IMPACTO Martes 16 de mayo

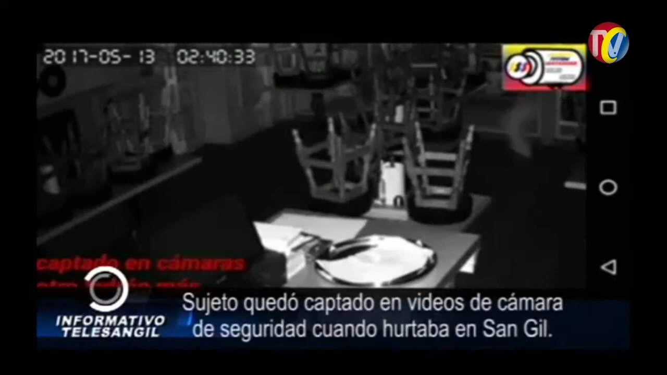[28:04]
Igualmente ingresa a un restaurante y en esta oportunidad usa un elemento para cubrir su rostro. Es así que el sujeto logra cometer su ilícito. Este hombre ya está plenamente identificado
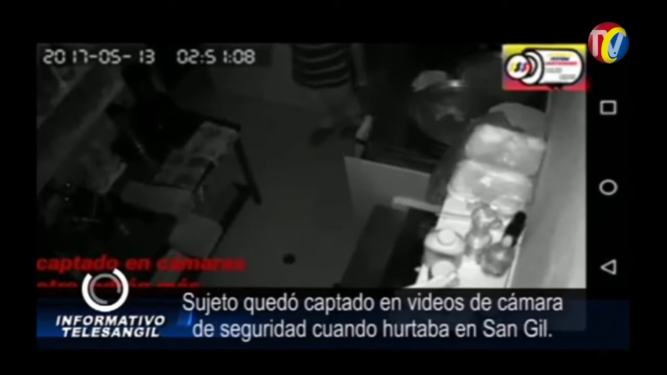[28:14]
por parte de la autoridad policial y en próximas horas se dará su captura para que responda por sus actos. Así lo manifestó el comandante del primer distrito de policía con sede en San Gil.